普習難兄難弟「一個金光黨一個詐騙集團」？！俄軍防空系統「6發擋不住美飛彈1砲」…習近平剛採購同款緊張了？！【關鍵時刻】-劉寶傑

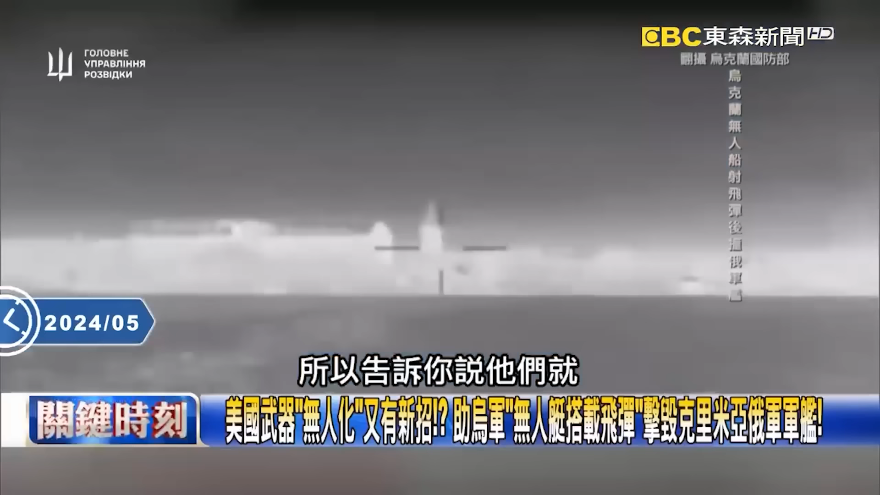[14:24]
你說他們原來目前為止在很多俄羅斯戰場上面烏爾戰場上面來說美國把很多原本空軌空的飛
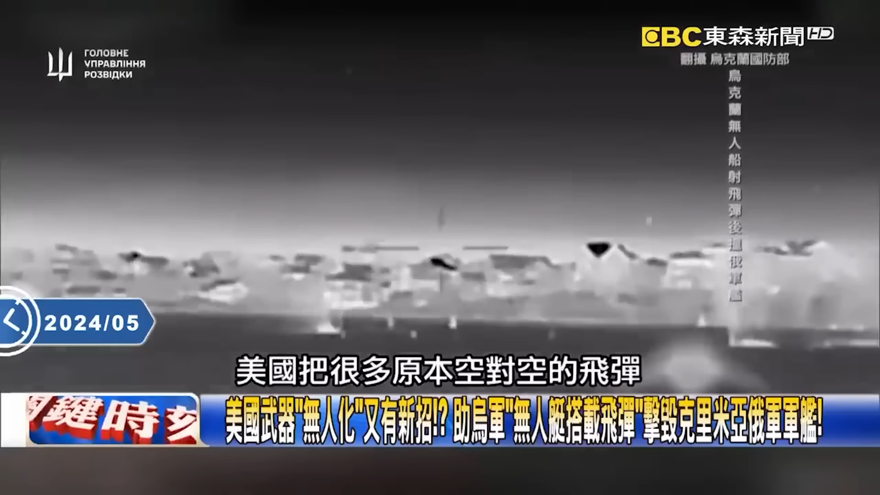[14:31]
彈把它放在這個潛艦上面這個無人潛艇的畫面放在潛艦上面你看各式各樣的武器給他磨改的一個情形所以他事實上這就是目前為止為什麼美國的武器受到大家的歡迎
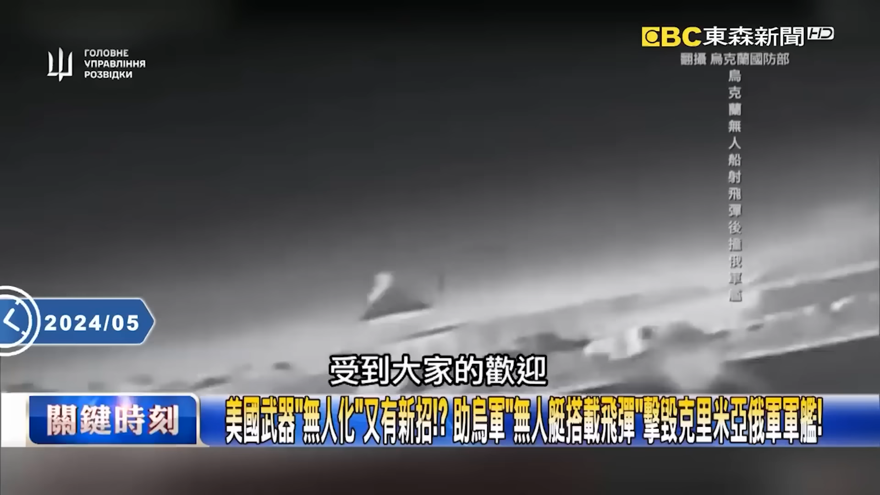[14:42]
他們可以改來改去各式各樣的狀況嘛我們昨天講說他現在已經把F-16變成了AI來操控已經把F-16變成了無人機現在這個無人機剛剛講的